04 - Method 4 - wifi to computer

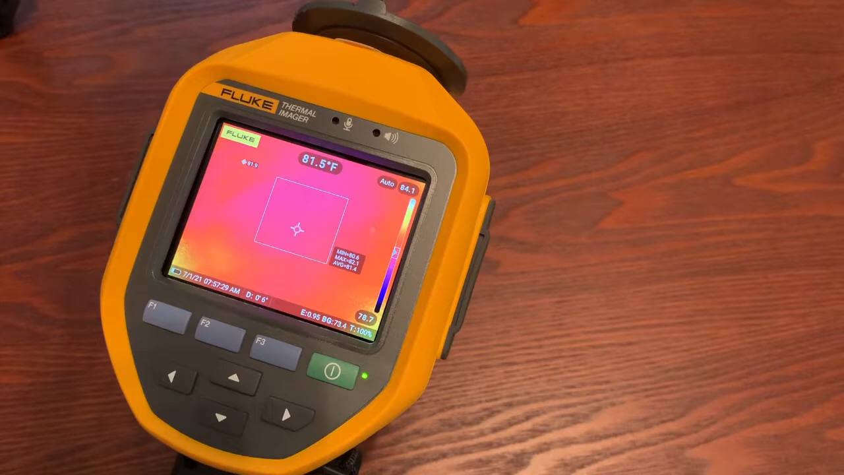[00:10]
On screen: spot 81.5°F
We're going to start with the computer. The first thing you have to do is go in, if you've never done it before, you have to go into Fluke Connect,
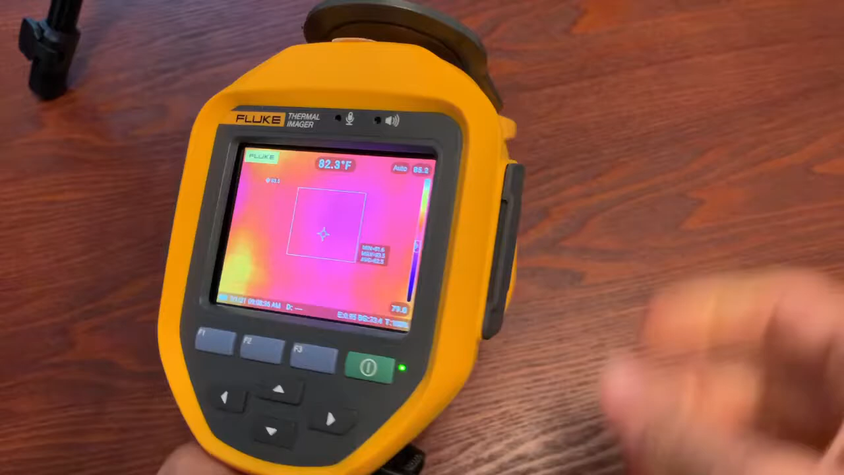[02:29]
On screen: spot 82.3°F
Now that we have enabled the radios on your camera, we can go in and we can do a little bit more.
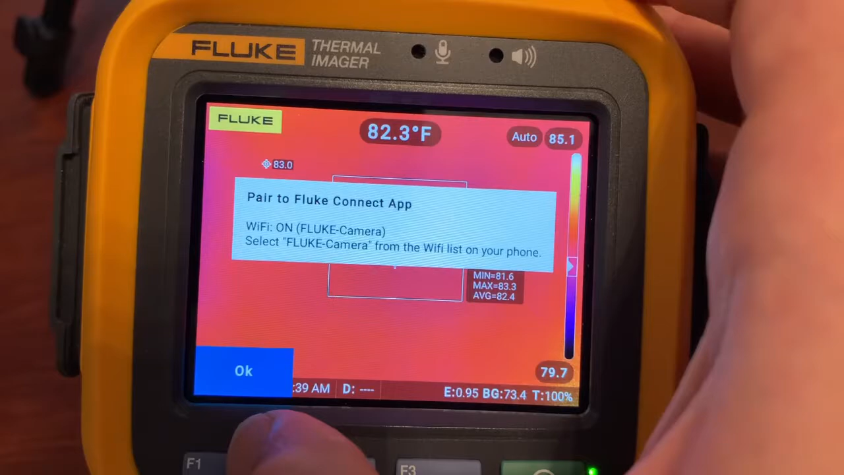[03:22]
On screen: spot 82.3°F
your phone or your computer will be able to see this as a hotspot.